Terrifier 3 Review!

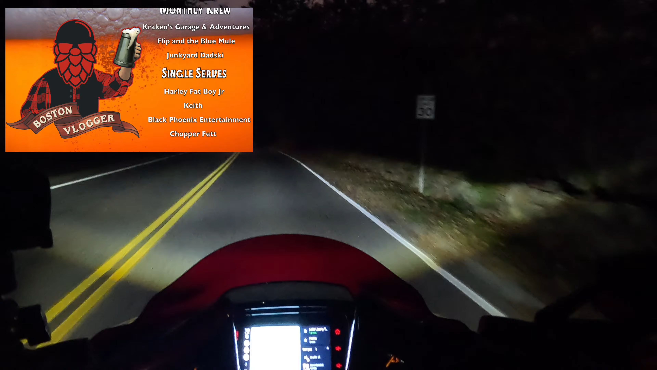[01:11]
Get it? Got it? Cool. Let's move on. Alright guys, as you can see, or as you can't see, it's kind of dark right now. And that is because we, as in me and my passenger who used to be a biker, Meg, are heading over to see Terrifier 3.